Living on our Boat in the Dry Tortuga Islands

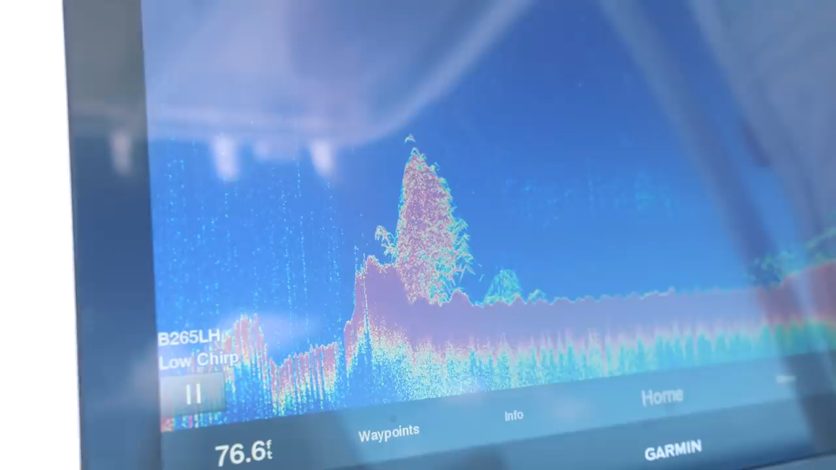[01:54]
right now we're looking at our sonar and this is how we track bottom. This is how we track fish.